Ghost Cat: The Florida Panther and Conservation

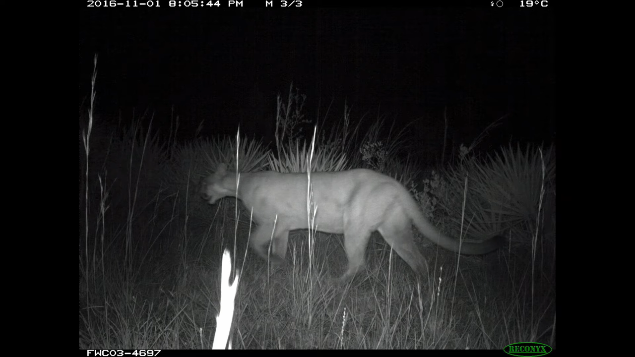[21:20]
Biologists from the Florida Fish and Wildlife Conservation Commission got this picture. We'll talk more about it in the panel. But it's the first female panther north of the Clueshatchee River documented since 1973.